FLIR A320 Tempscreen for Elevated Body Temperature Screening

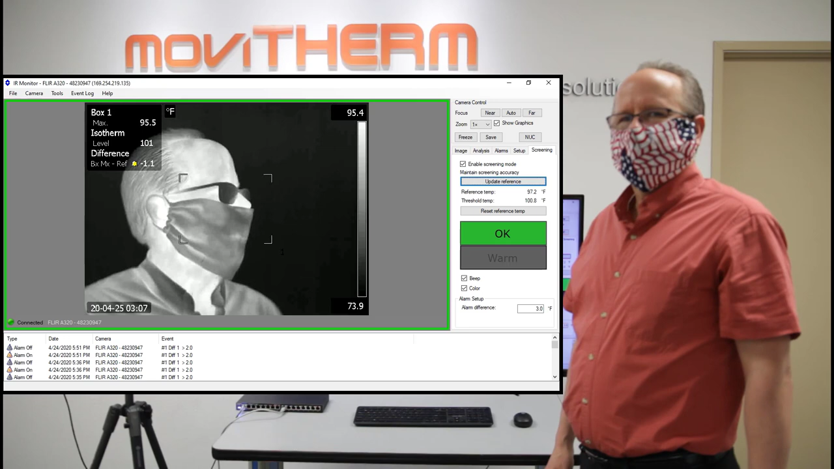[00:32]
On screen: max 95.5°F, scale top 95.4°F, scale bottom 73.9°F
So you see my thermal image here in the video on screen from the software that comes with the camera. And the mask is not a problem, however, my glasses are. You can see my glasses are extremely black, so the camera cannot see through glasses. So you need to tell people to remove the eyewear for
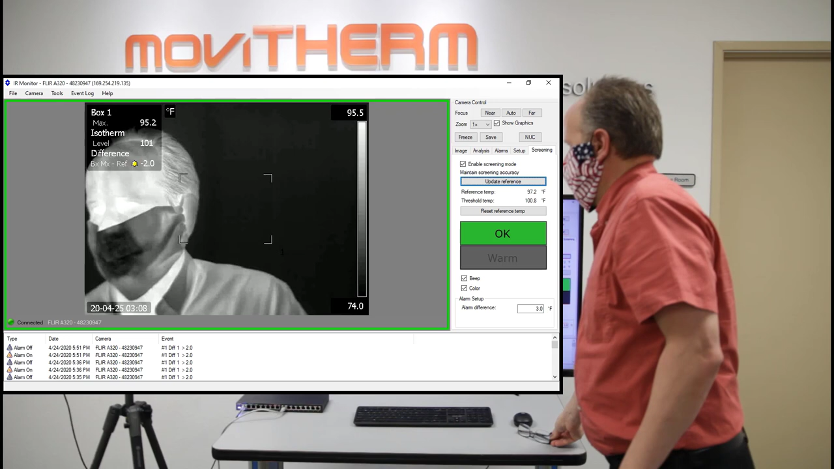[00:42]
On screen: max 95.2°F, scale top 95.5°F, scale bottom 74.0°F
screening because the exact temperature that is closely correlated to the inner core temperature of the body is down here in the inner tear duct area.
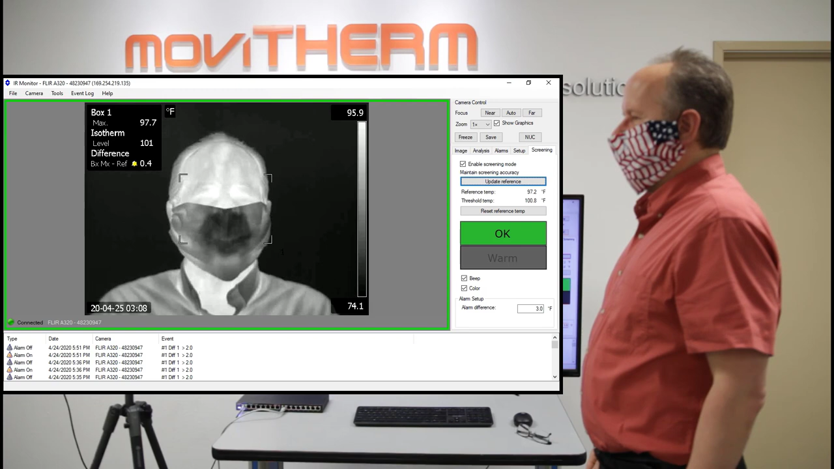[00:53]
On screen: max 97.7°F, scale top 95.9°F, scale bottom 74.1°F
So I'm looking at the camera, and since I'm healthy, I don't have an elevated body temperature, the software here shows a green frame and a green OK sign.
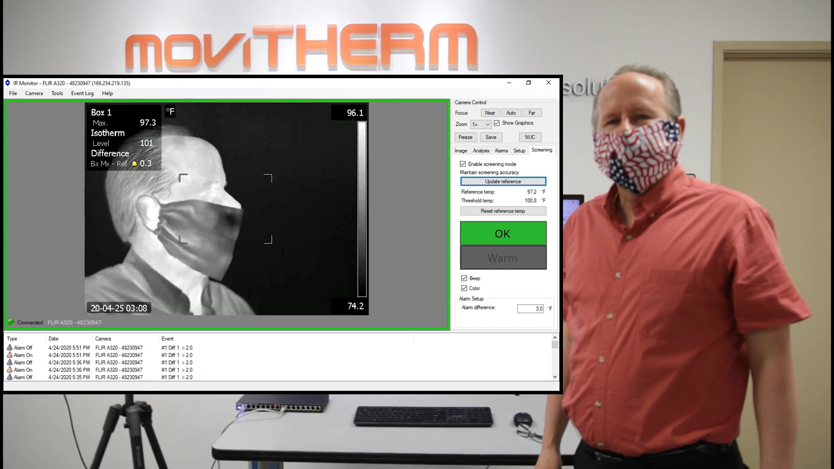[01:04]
On screen: max 97.3°F, scale top 96.1°F, scale bottom 74.2°F
And what I'm going to be doing now is actually artificially warming up my tear duct areas, and I will be simulating an alarm situation. So now we have an alarm that you can clearly see.
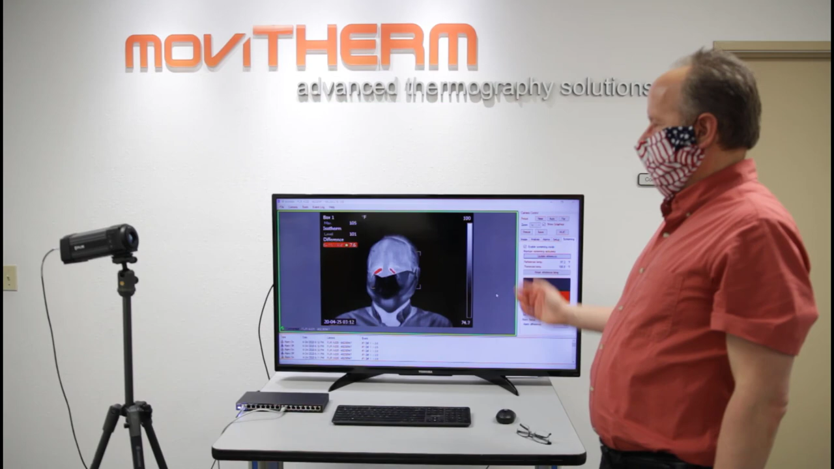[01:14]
I have heated up my tear duct, and the camera clearly detects this rather rapidly.
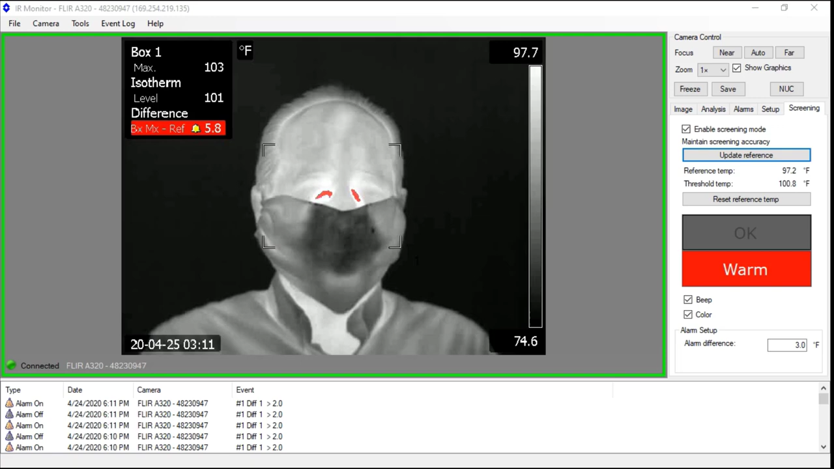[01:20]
On screen: max 103°F, scale top 97.7°F, scale bottom 74.6°F
And you see a red frame in the image and the warm button.
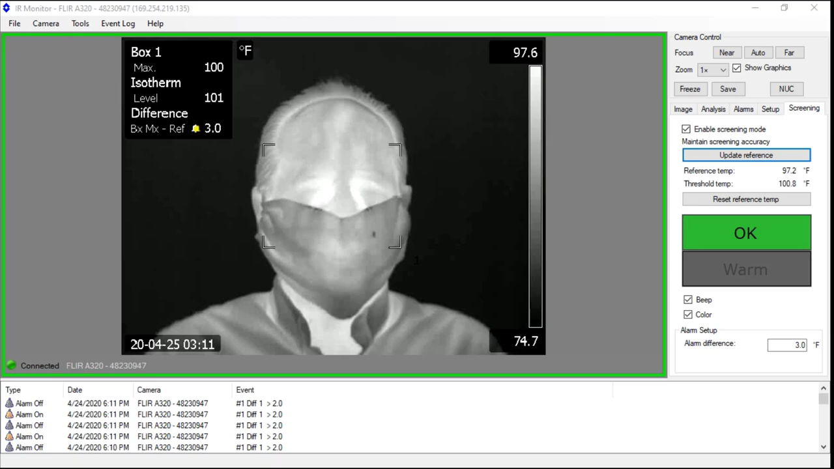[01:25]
On screen: scale top 97.6°F, scale bottom 74.7°F
The way you set up the FLIR A320 Temp Screen Camera is by building a baseline population. For that, you take 10 individuals with a known good body temperature, present the individuals to the camera, snap their images,
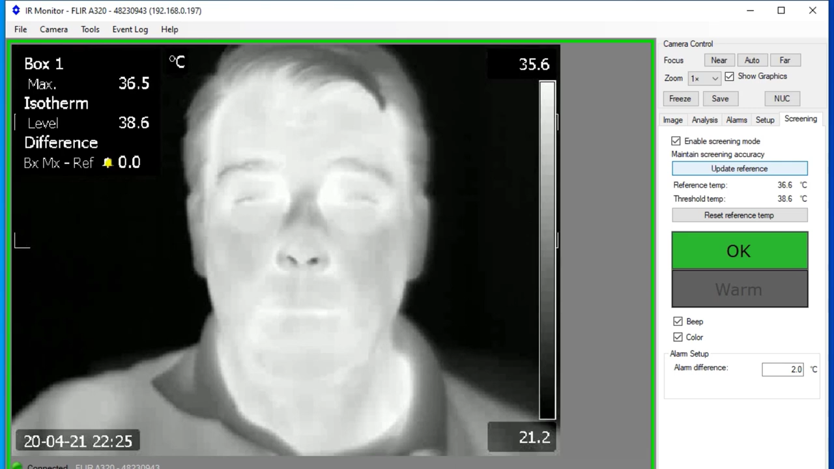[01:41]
On screen: max 36.5°C, scale top 35.6°C, scale bottom 21.2°C
and build a population baseline by pressing the Update Reference button. And then you're ready to screen. Please make sure you click the like button and subscribe to our channel for any upcoming videos.